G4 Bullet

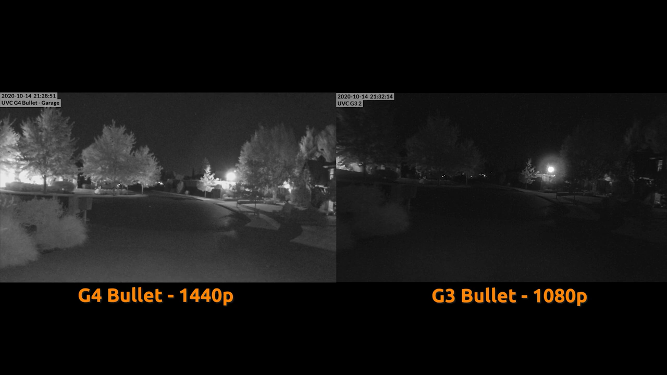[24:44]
television shows where it just looks like a overexposed picture or something so not great night vision
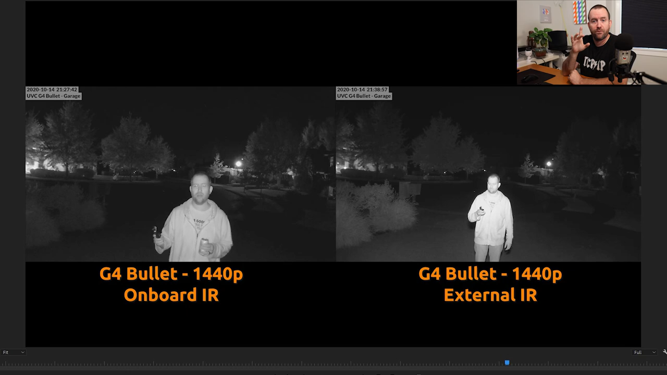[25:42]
move on to our next test this is the g4 bullet with the onboard ir so just using the ir leds that come on the camera itself versus the same camera but i'm using that external ir illuminator so let's go ahead and start this footage here and you can see that i'm standing a little bit further away in the
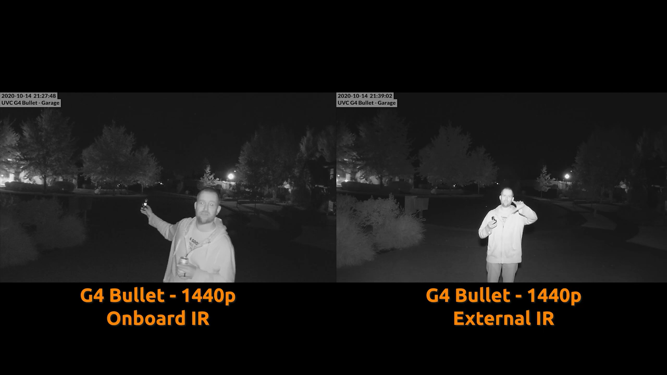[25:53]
external ir but only by a few feet and it's significantly brighter not only on me but also like if you look at these bushes over here on the left like look how much brighter these bushes are over here uh so this is a pretty interesting comparison now let me do my comparison where i actually walk by the camera and you can kind of see that there is a decent difference when you're using the on the onboard ir versus an external ir luminaire like look how much clearer it is with the external ir and
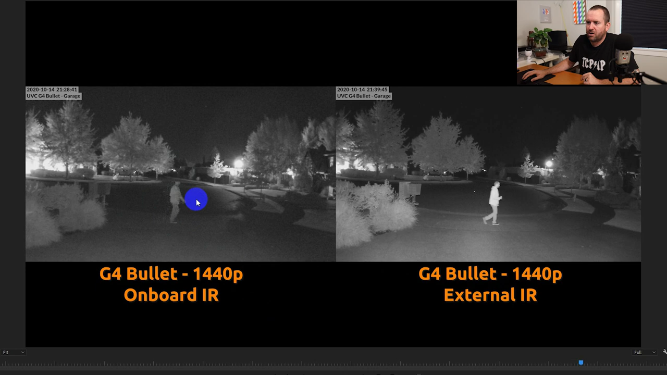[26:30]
this looks almost a little like a little bit of ghosting you can see kind of a lot of pixelation around me versus the same exact camera but not using the onboard ir using an external ir illuminator is much much clearer and everything's much much brighter in terms of like these bushes and just the driveway and everything looks a lot brighter and that external ir illuminator is not expensive i think was like 35 or 40 bucks all right final test here this is the g4
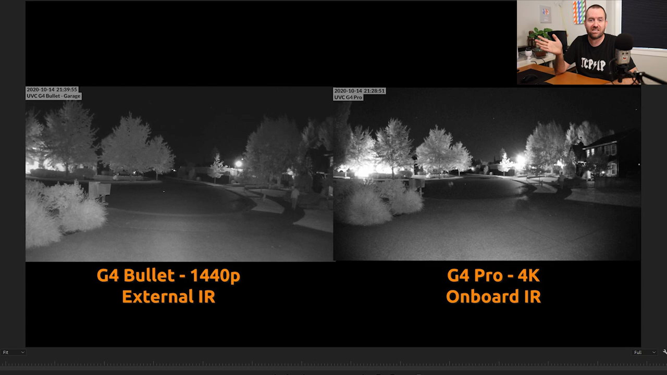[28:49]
4k has much bigger resolution so if you're looking to like read license plate i mean it's not actually a license plate camera but you would have better luck reading license plates with the 4k camera versus the 1440p camera and also of course the 4k camera has this much wider field of view you can see for instance my mailbox here and then you know look how much further it goes over versus the g4 bullet which cuts off right about in the middle of this bush here all right so there you go there's the g4